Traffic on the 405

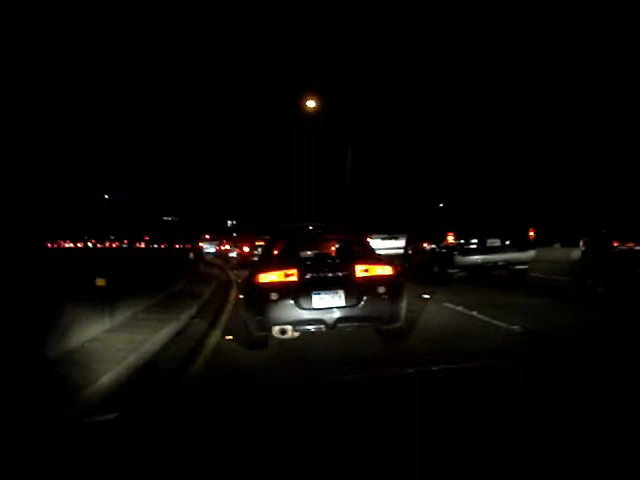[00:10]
and this is what the ramp looks like.
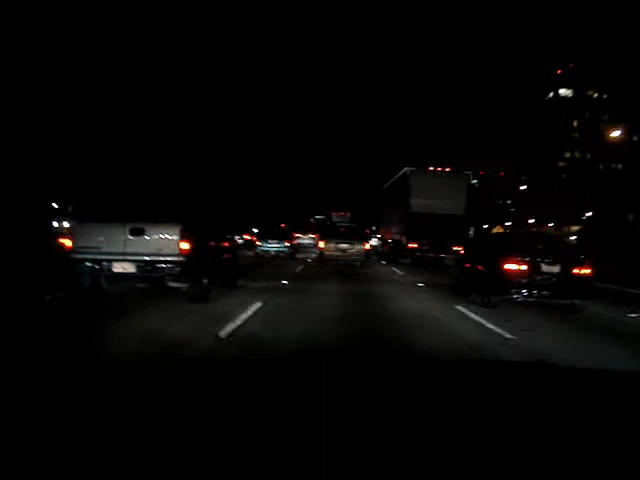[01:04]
I'm headed on to the 405, and as you can see, I'm doing a whopping 10, 15 miles an hour. This is pretty much typical. I'm used to it, but I just didn't know if everybody else had gotten a good chance to see what it's like to drive in a really big city. Flog you later.